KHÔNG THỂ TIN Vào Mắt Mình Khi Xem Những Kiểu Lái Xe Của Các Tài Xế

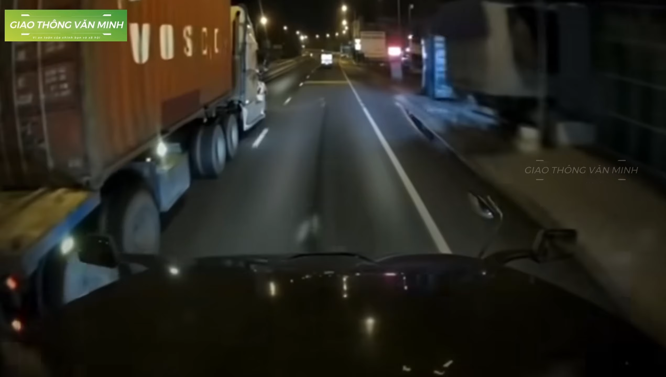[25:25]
Ở đây là một cái pha mà gọi là nói lên sự mát rượi của một cái thằng lái xe. Ui xem lại này, không biết là ông xe tải con kia ông hóng cái chuyện gì ở bên đường. Ông dừng lại ông ấy hóng, đang ở trên đoạn đường tốc độ cao.
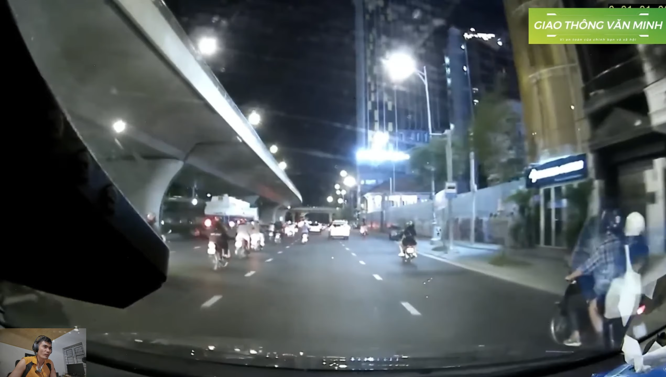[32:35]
Cùng theo dõi xem. Đây là hình như là khu vực Hà Nội đúng không anh em nhỉ? Cái đường này là lạ tôi không nhận ra, không biết là Hà Nội hay thành phố Hồ Chí Minh. À hình như là thành phố Hồ Chí Minh thì phải. Rồi. Rồi, thế là ông xe bồn ông mới vào cua.
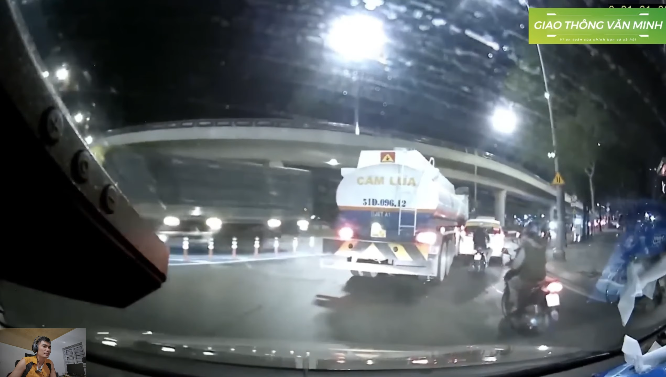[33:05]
Nào. Theo dõi tình huống tiếp sau đây xem là có vấn đề gì. À đây là đến một cái khúc gọi là giao với đường tàu, đúng không? Và cái chỗ này đường tàu thì lại không có rào chắn, tuy nhiên là nó sẽ có gọi là đèn hiệu cảnh báo cũng như là còi.